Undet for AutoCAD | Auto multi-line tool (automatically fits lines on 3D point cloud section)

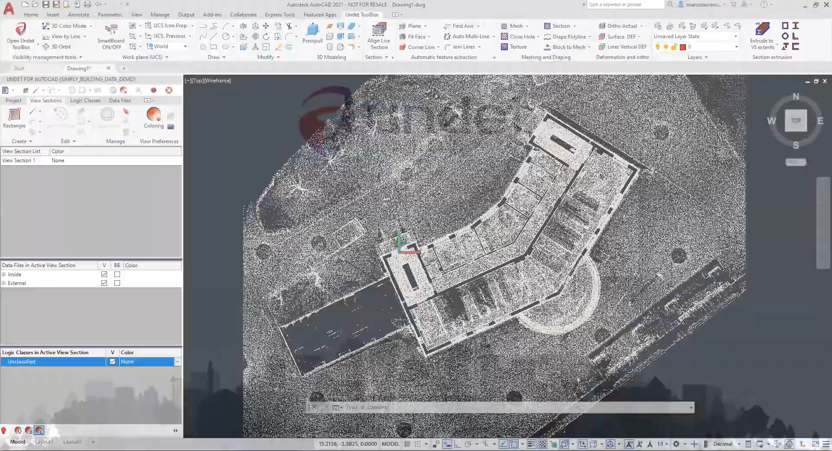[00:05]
Undead for AutoCAD, Auto-Multi-Line tool This tool automatically creates and fits lines on point cloud section with a single click to create a multi-polyline.
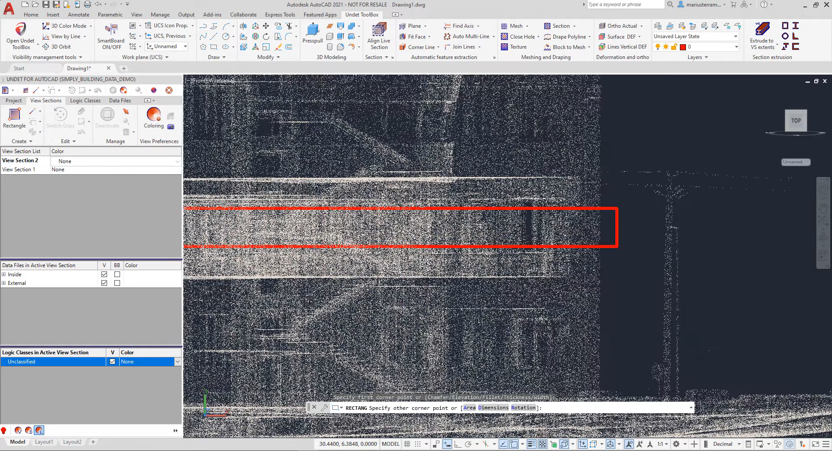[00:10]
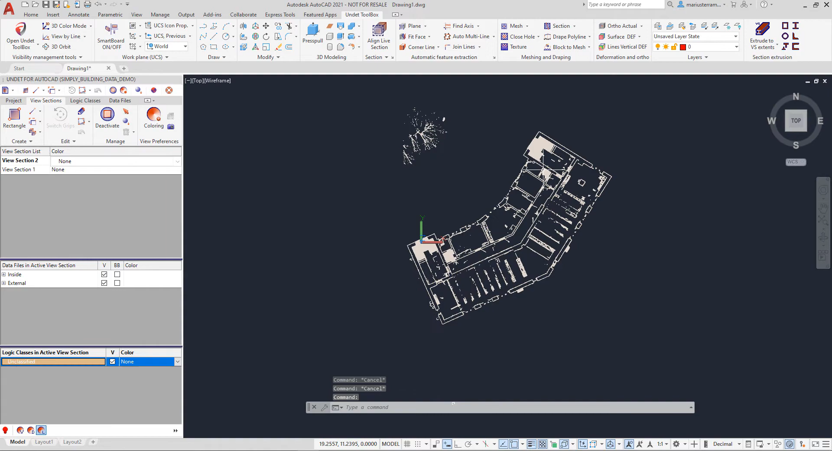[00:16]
Using this function, you will able to draw the lines in maximum accuracy to point cloud points super simple and fast. Undead easily recognizes wall lines from 3D point cloud with a single click on it, and with all next clicks you will create a continuous polyline.
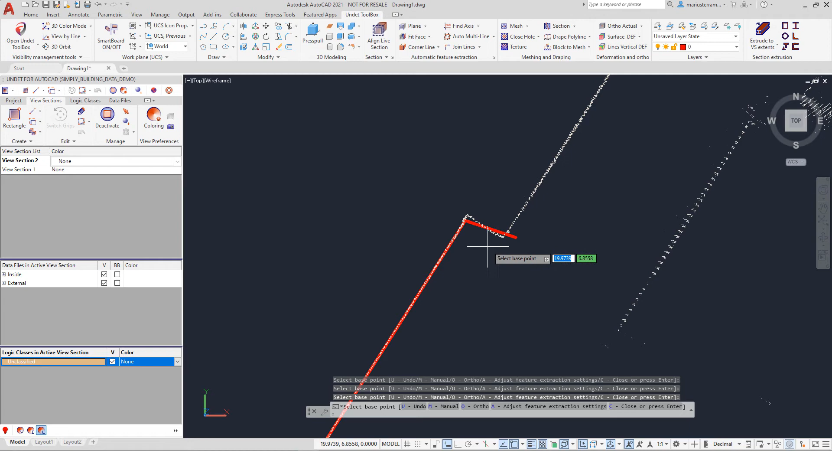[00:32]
In some places even when there are not enough points for automatic recognition you can use advanced options which will help not to interrupt the vectorization work.
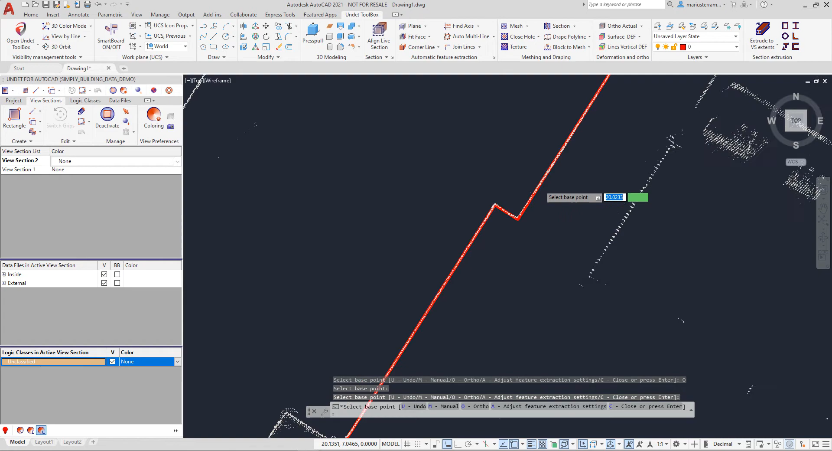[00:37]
By choosing ortho mode in advanced settings you will be able to add a segment of the next line perpendicular to the previous line.
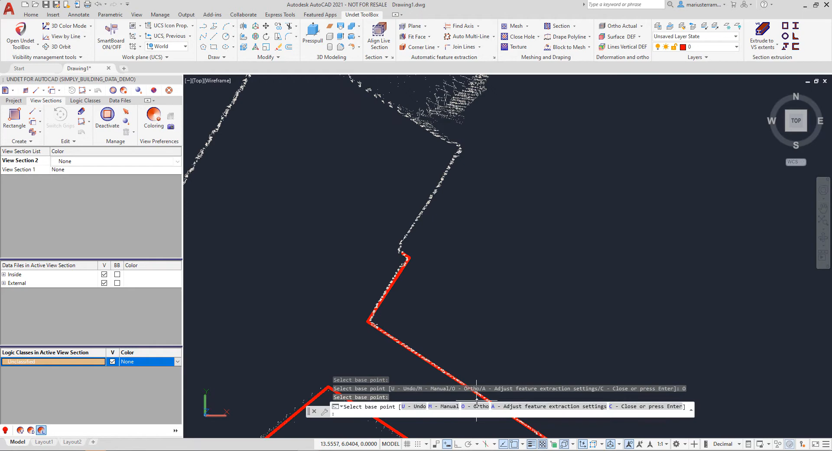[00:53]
And by choosing manual mode you will be able to add the next line segment by 2 clicks by any direction, so any situation you will be able to continue to draw.
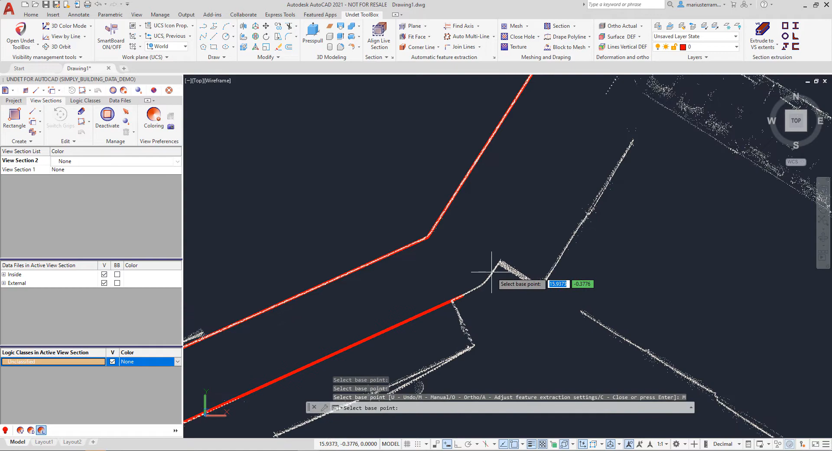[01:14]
As you can see it's user friendly to use and you can flawlessly speed up vectorization work
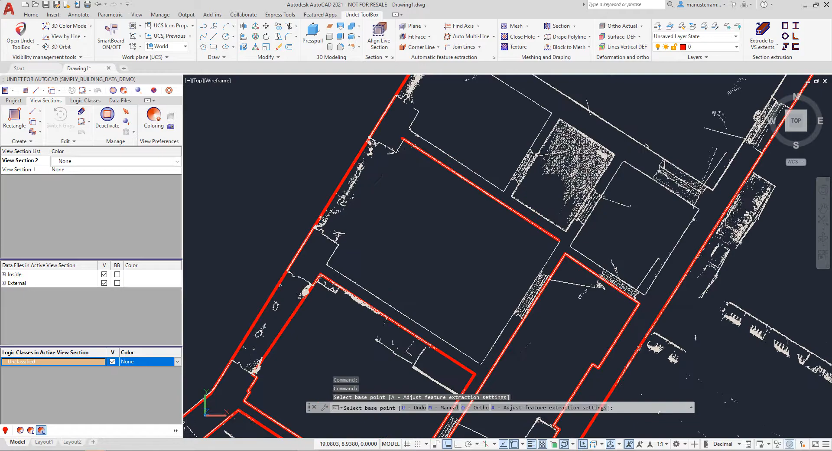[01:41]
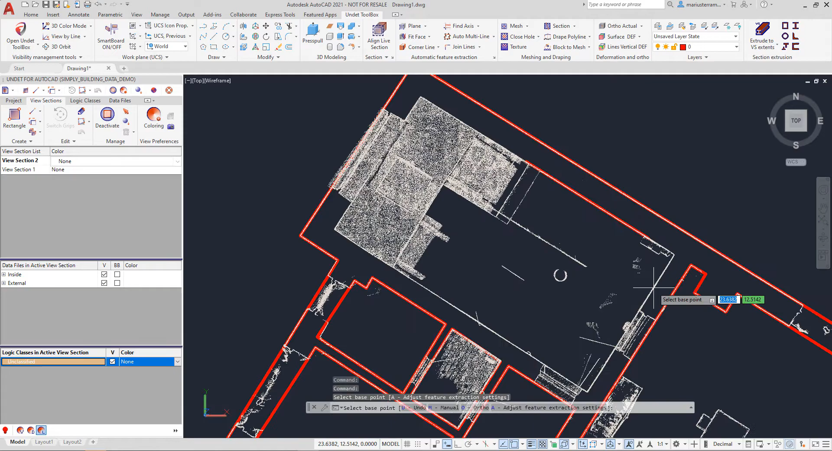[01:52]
all automatically detected lines will be placed in your UCS plane for further vectorization works.